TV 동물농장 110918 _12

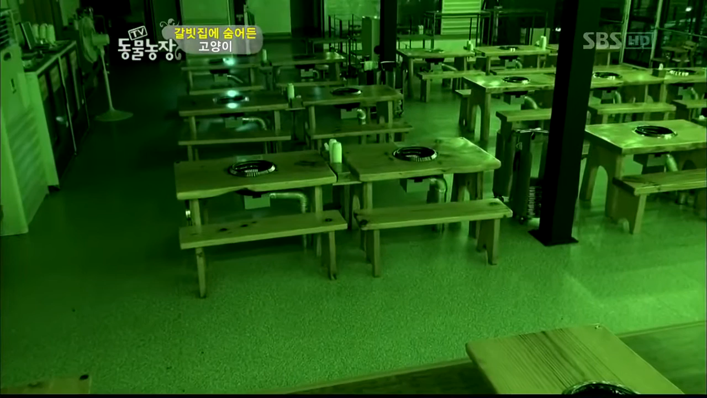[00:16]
돌아가고 가게 안에 모든 불이 꺼지자 나왔다 나왔다 나왔어.
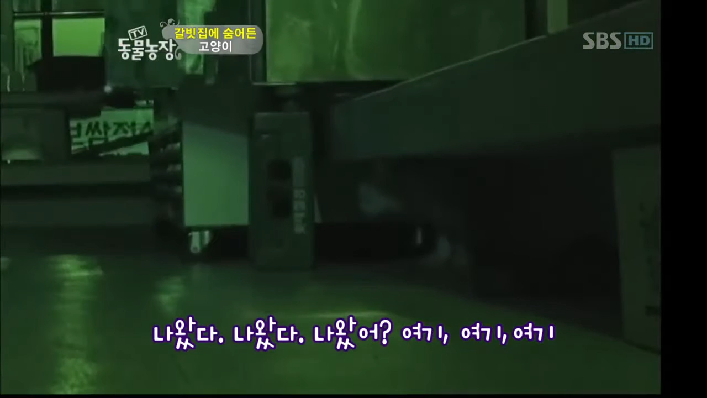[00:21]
저 안에 사람이 있군요. 마루 밑에 꼭꼭 숨어 있던 녀석이 서서히 밖으로 나오기 시작했다.
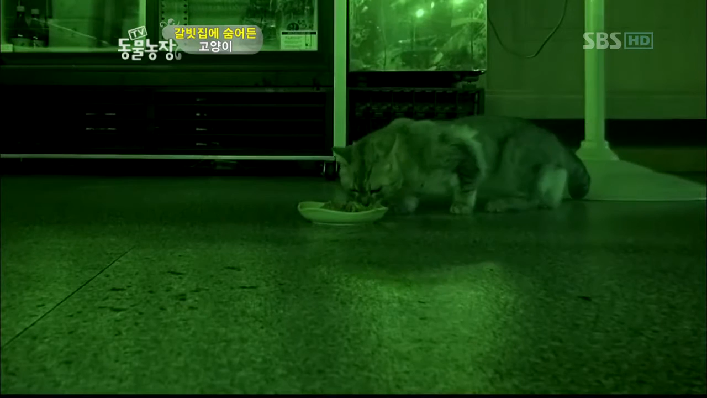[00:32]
먹이를 발견하고는 순간에 망설임도 없이 입부터 갖다 댄다. 얼마나 배가 고팠는지 정신없이 먹어 치우는데 쓰레기통이 있는 것만 먹었는데.
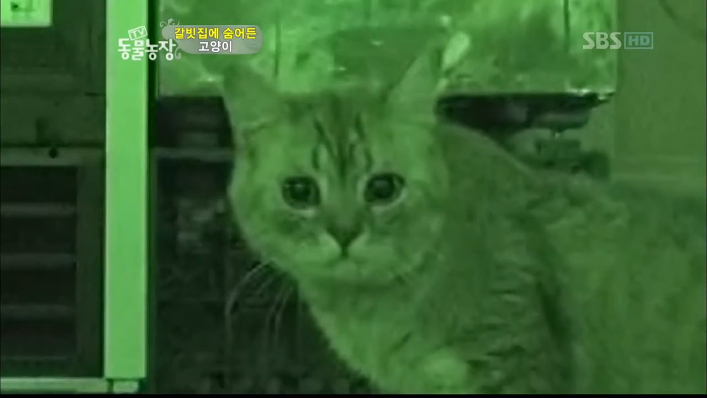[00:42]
그런데 가까이에서 보니 보통 길고양이와는 확연히 다른 모습. 녀석은 혈통 있는 스코티시 폴드 존이다. 귀 접히는 고양이. 어쩌다가 혈통 있는 고양이가 이런 생활까지 하게 된 건지.
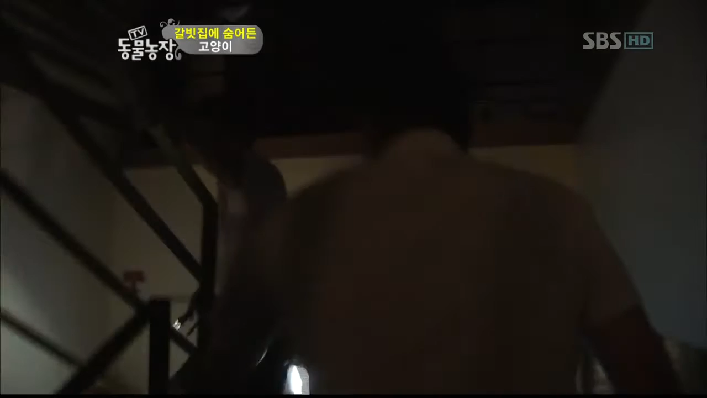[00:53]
그런데 사람이 다가가자 잽싸게 도망가버리는 녀석.
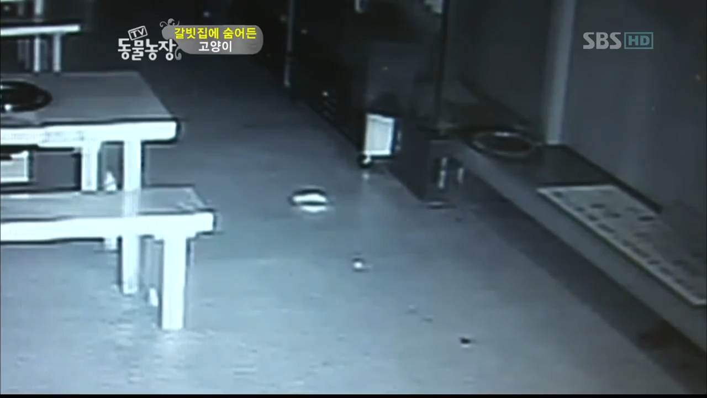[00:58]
그리고 또다시 그 좁은 통으로 몸을 숨겨버렸다.